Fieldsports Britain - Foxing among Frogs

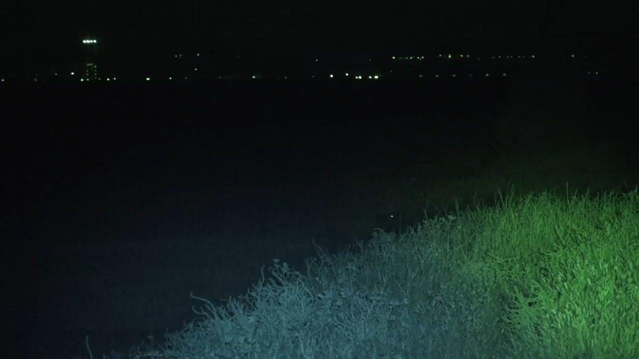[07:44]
And five minutes later Roy makes it four. This side. This side. You got it.
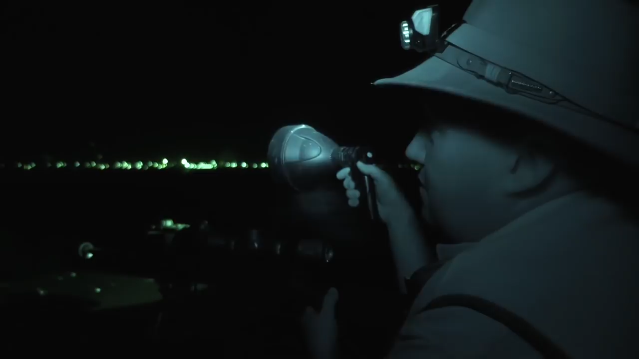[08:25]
We spotted that fox right out in the middle of this field. And started squeaking. And it came in like a train but it came in right across us. And then we lost sight of it behind the sea wall here. Because we are actually sitting up on the top of the sea wall. So we have got the marsh here. And then we are looking right out into the estuary out there. And that was phenomenal. It just came bolting in.
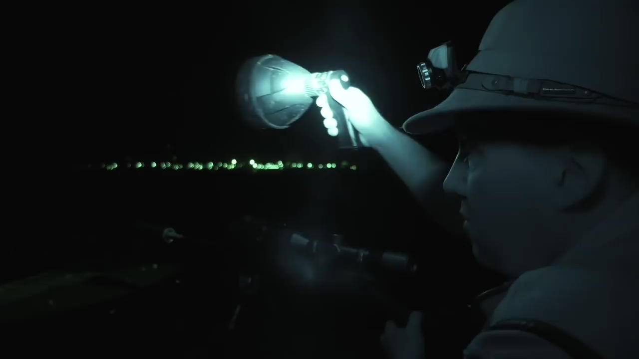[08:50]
But it came in a good 200 yards down. And then came along the sea wall. And then just crossed over. Just onto the side that we could see it luckily. And just came in there. So that's accounted for another one. So it is amazing. All of a sudden you just get into a little hot spot. And you start finding them. And again you can find litters. You can find earth so close together. In environments like this. Where there is just such a bounty of food.
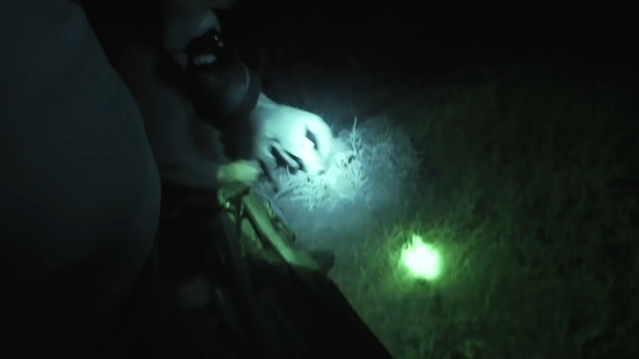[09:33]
You can have potentially a couple of vixens having litters. So you can get very, very high numbers out here. So you reckon the same litter? Yeah I would have said that was probably the same litter. So she was just further out in the field having a search around.
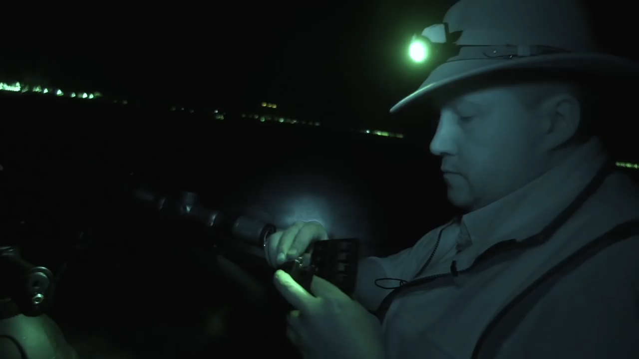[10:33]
For more information about the Pulsar front mounted night vision units go to thomasjacks.com and for more information about the Mauser M18
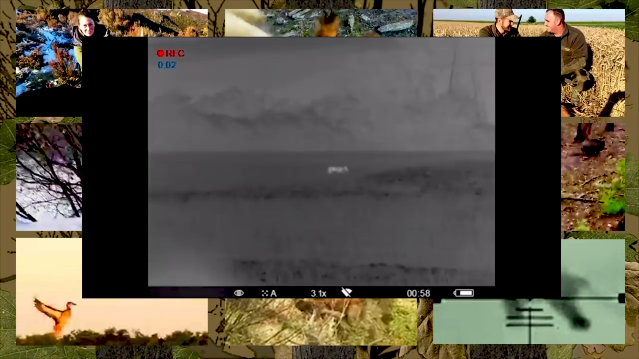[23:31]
Kane is using the Pulsar Trail XP50 and Helion XQ50F handheld thermal while his brother Clint has the traditional wicked light method mounted on a Mauser M12. That's it for this week.